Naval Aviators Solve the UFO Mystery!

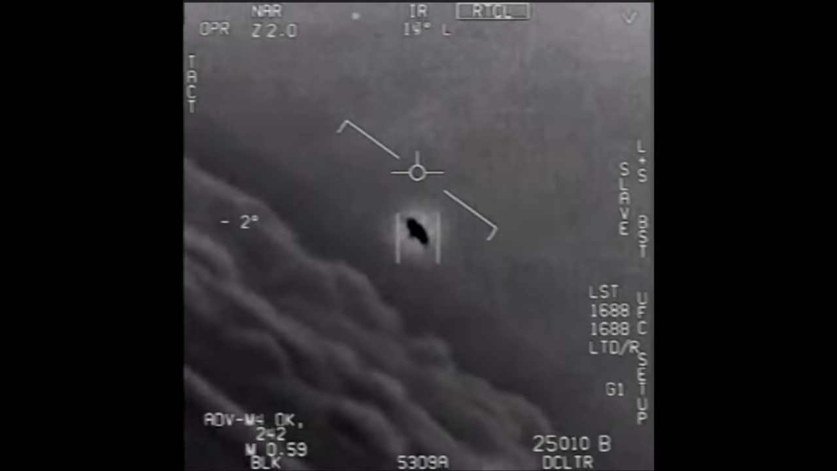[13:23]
They're all going against the wind. And the wind's 120 knots from the west. Look at that thing, dude. That's not an LNS, though, is it? It's not. I do have an LNS, dude. Well, if there's like this thing, it's rotating.